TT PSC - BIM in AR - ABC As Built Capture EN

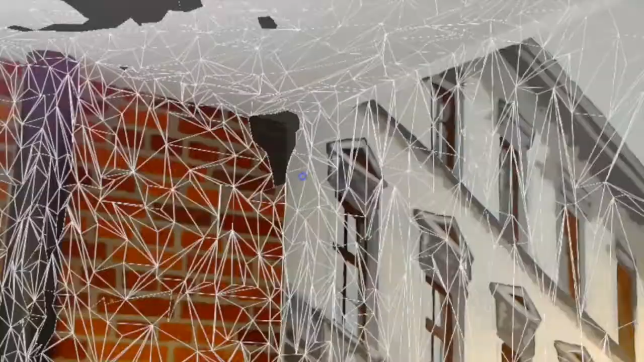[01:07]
Spatial mapping technology allows building a 3D mesh of a room,
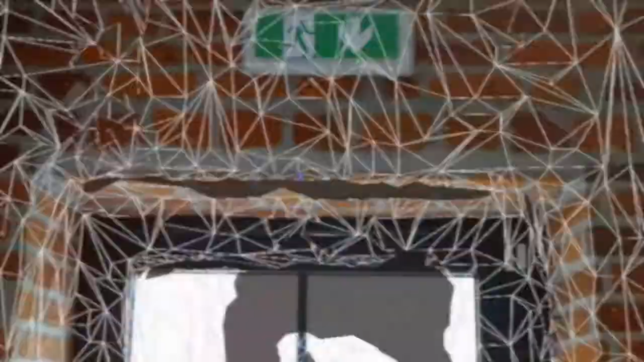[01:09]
manufacturing space and even an entire facility.
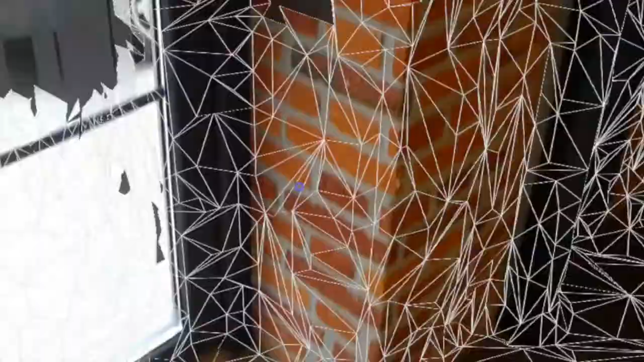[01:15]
Such a mesh is the foundation to be a digital twin of a construction site and subject to further processing.